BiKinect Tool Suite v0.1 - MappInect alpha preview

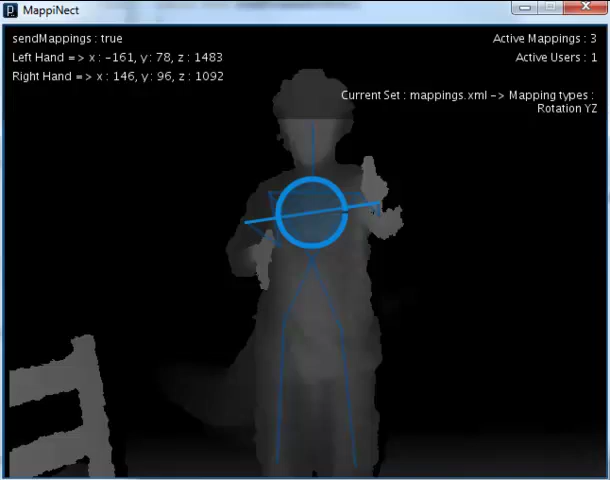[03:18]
The complex mapping can also be used as booleans.
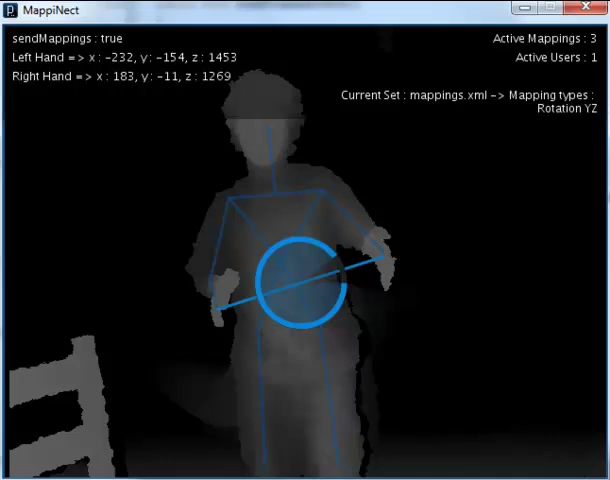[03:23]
You can see here a distance mapping with a boolean filter.
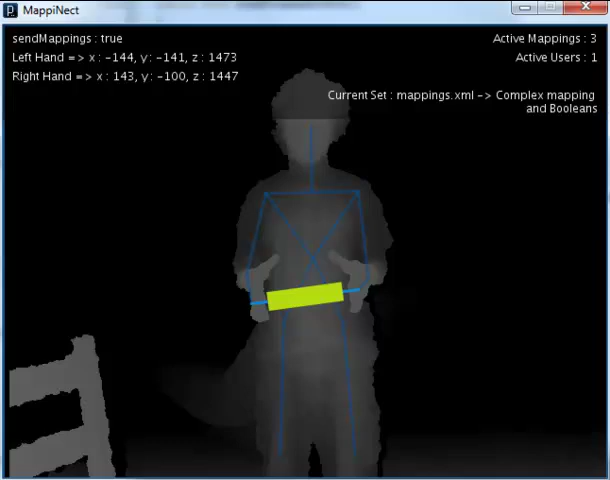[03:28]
This boolean mapping is only active
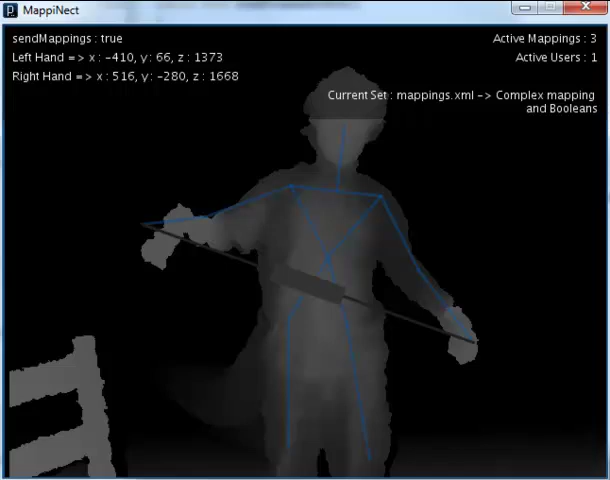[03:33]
when the distance between my hands is less than 300.
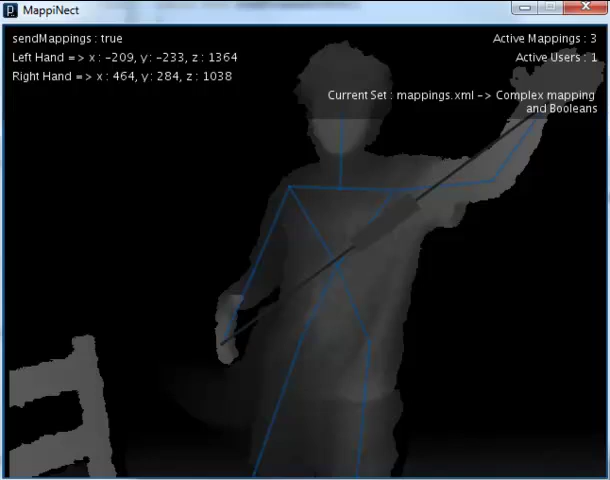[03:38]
It can also be triggers or toggles.
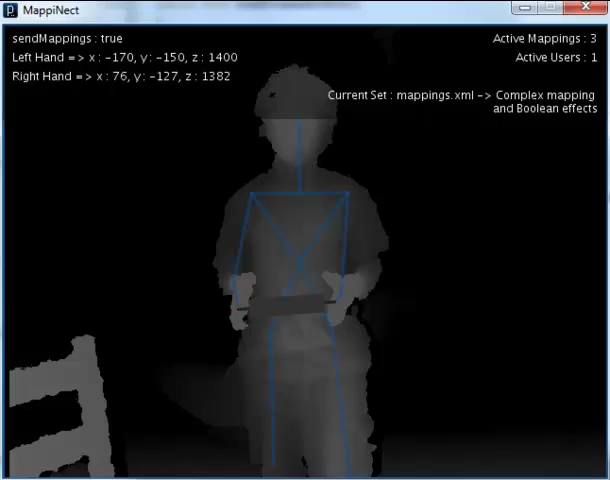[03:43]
Another cool feature is a custom 3D point.
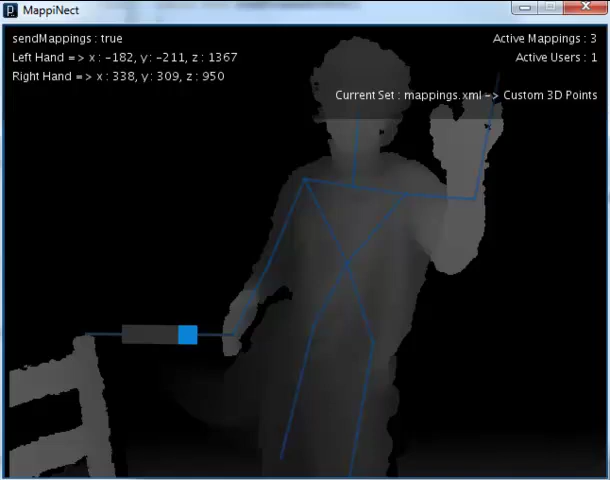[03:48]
You can see here a distance mapping between my right hand and a custom 3D point in the space.
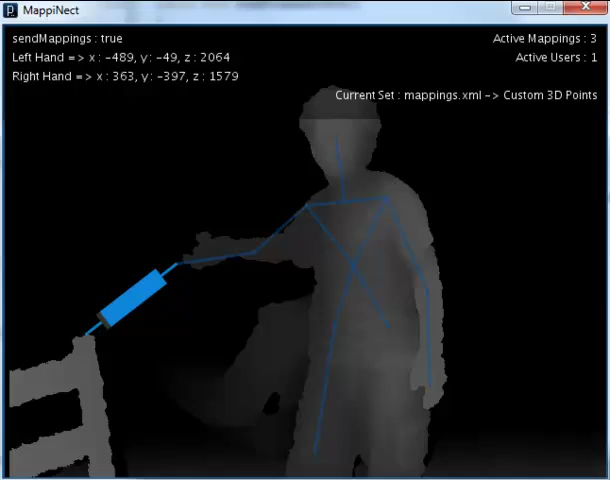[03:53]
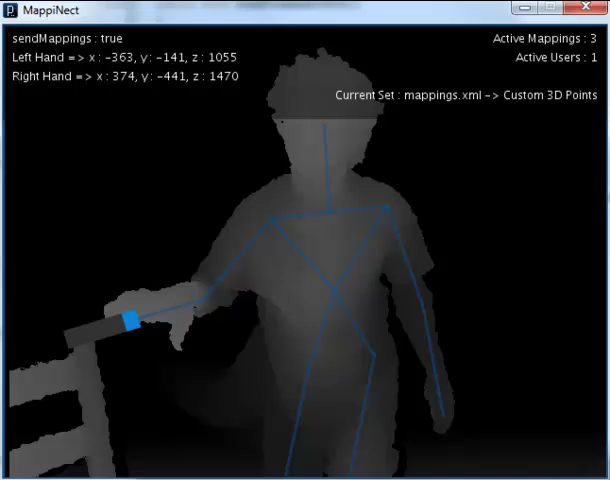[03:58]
Again, the minimum and maximum distance are custom values set in the mapping definition.